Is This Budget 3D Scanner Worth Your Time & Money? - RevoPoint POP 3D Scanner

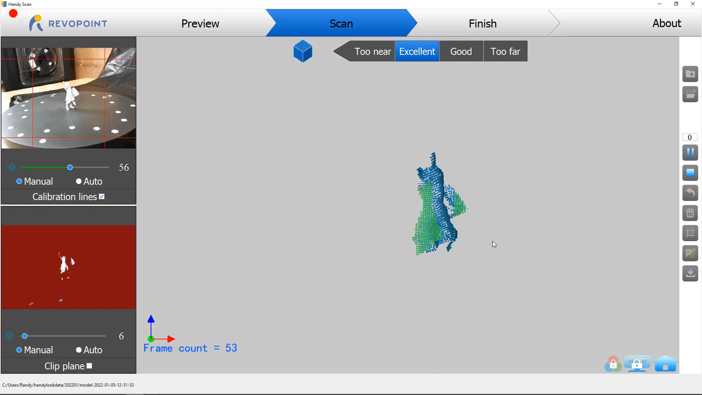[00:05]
So I'm going to check it out and see what it can do, what it can't do, its limitations, and what I can actually use it for. So let's get started.
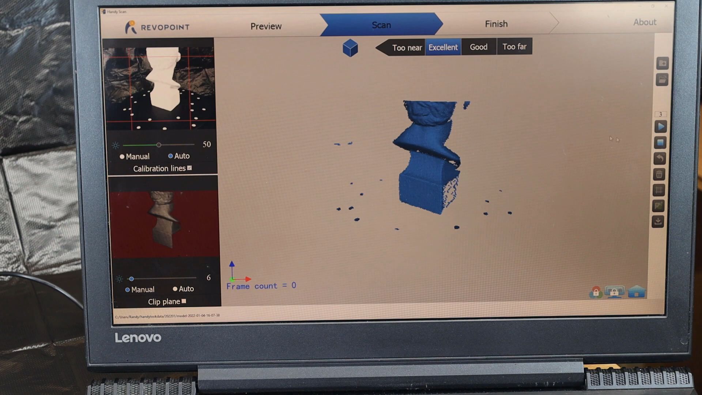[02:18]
So with everything in frame and my software set up I'm going to just scan for features and then push play basically and it'll start scanning the object.
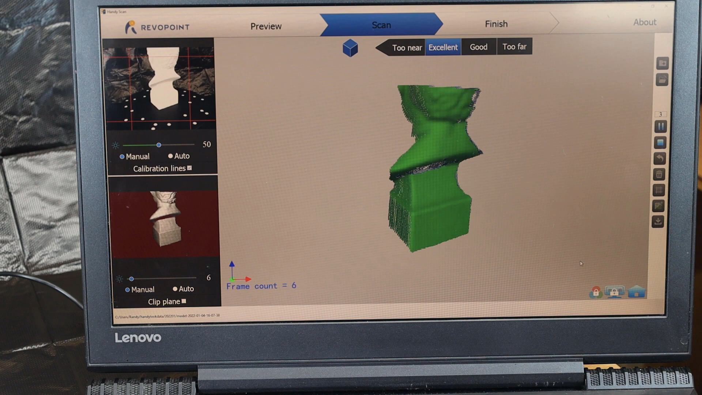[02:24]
As you can see it's scanning a like blue and green.
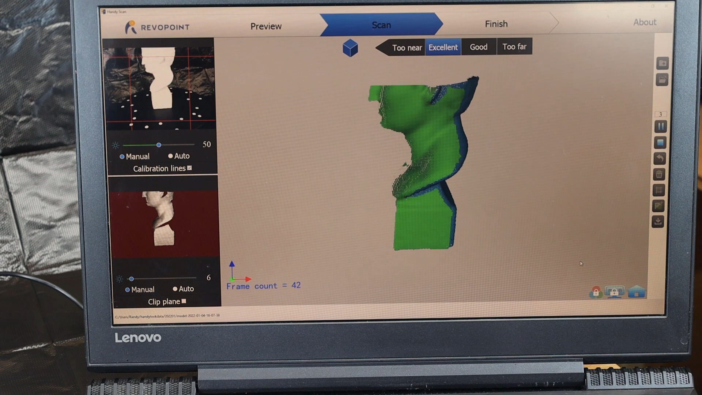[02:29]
The green is the newly scanned areas and the blue is the already scanned parts. And these are basically just all individual little points that it's capturing and putting where they need to be.
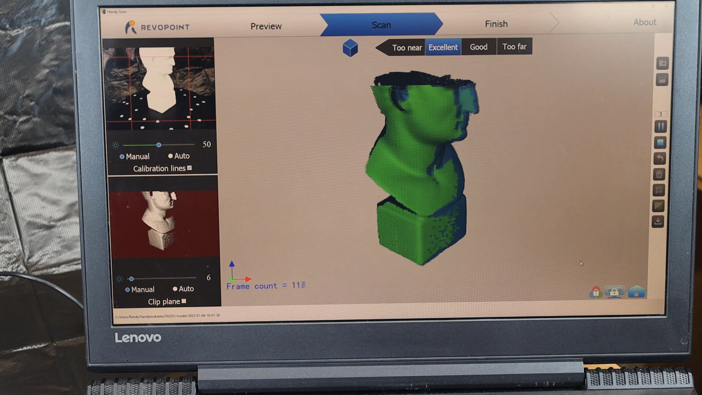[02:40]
You might also notice that I'm not getting the whole top half of the head or the bottom part.
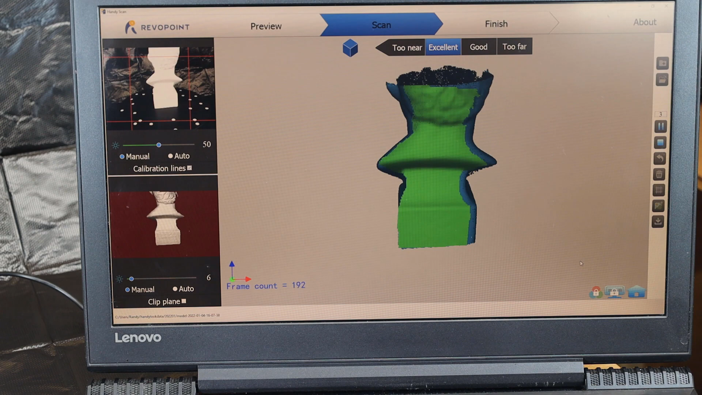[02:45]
So after a rotation I'm going to pause this and move my camera angle.
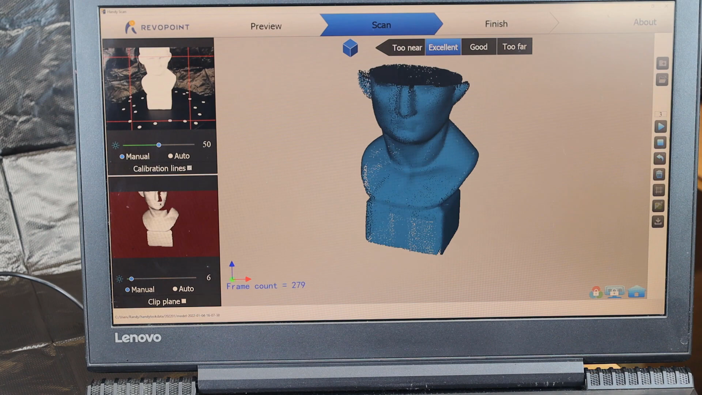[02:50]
And once I've moved it to the new area I could restart it again and you'll notice that it's going to come up red and saying
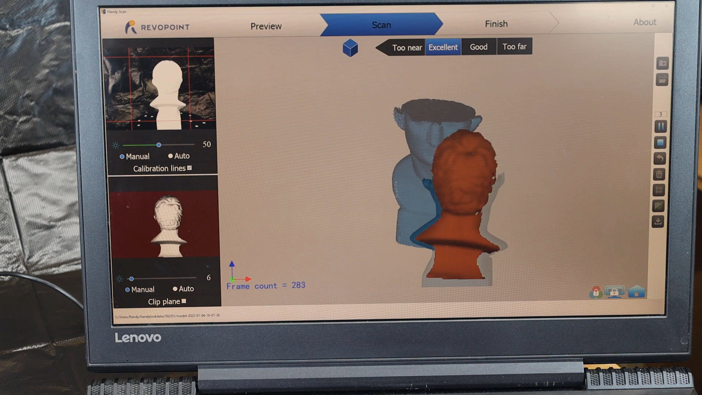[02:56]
mistracking and then it finds where everything is based on its previous information.
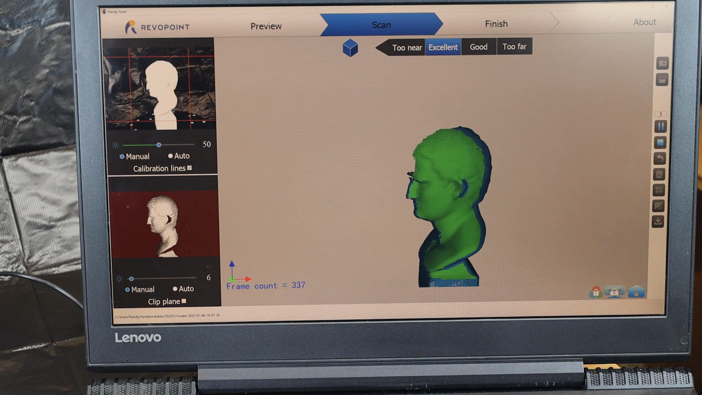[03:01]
This doesn't always work perfectly but this time it did. So with that scan done I need to do the bottom.
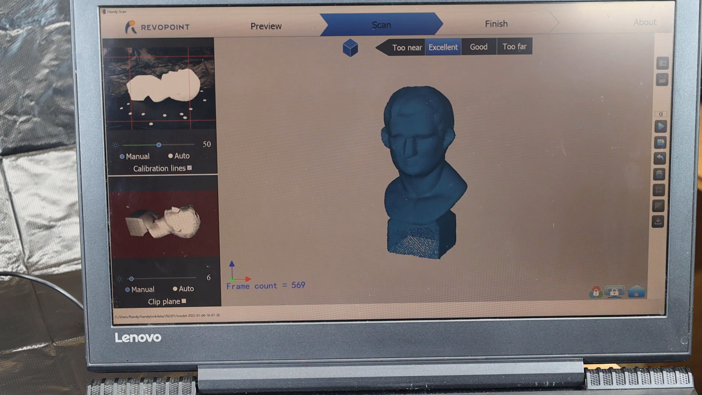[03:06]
So I can lay this completely down and scan it that way.
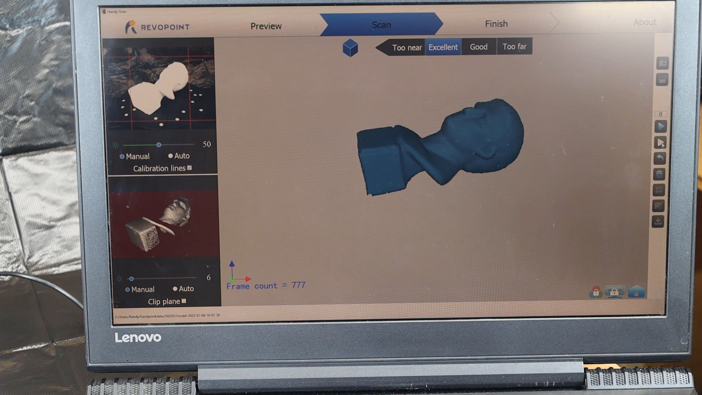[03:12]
With all that done into my liking I can push stop and complete.
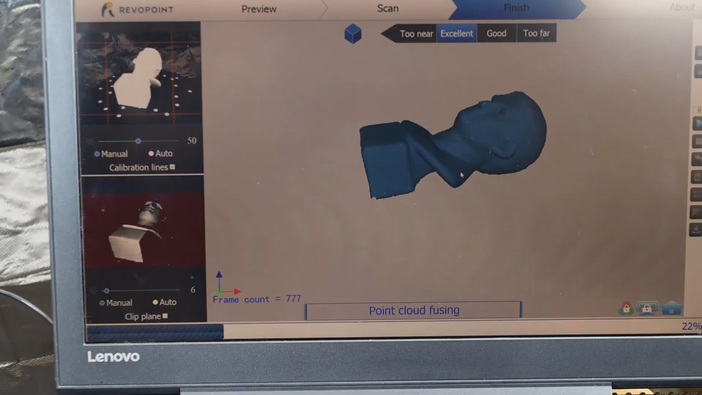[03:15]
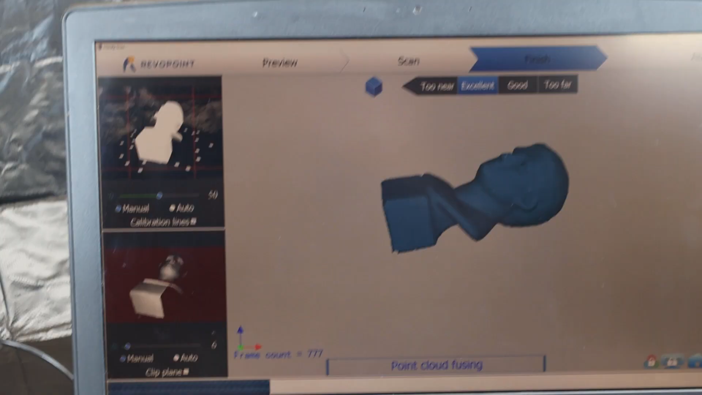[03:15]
This will start the point cloud fusing and you'll see the progress bar go across.
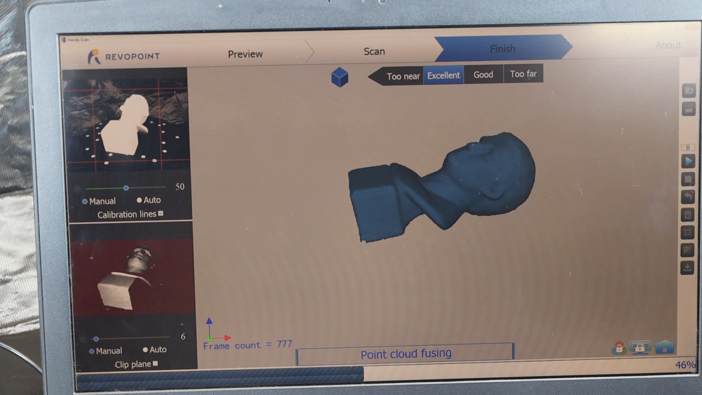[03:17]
It's basically making it into pretty much a solid object.
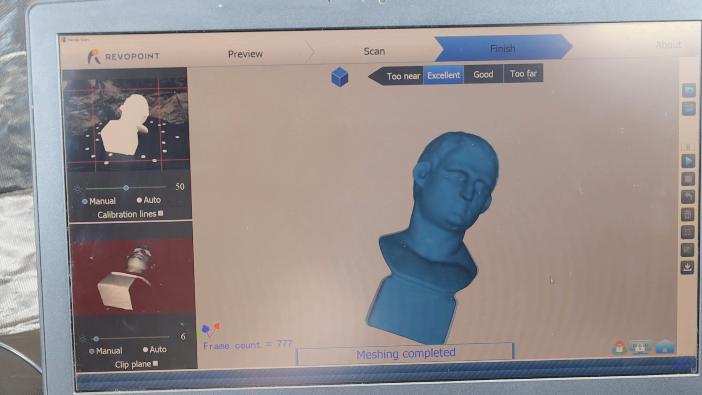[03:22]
And with that done I can now move it around and look at the model that it's made. It looks like it lost a lot of detail but we're going to print it out and see what happens.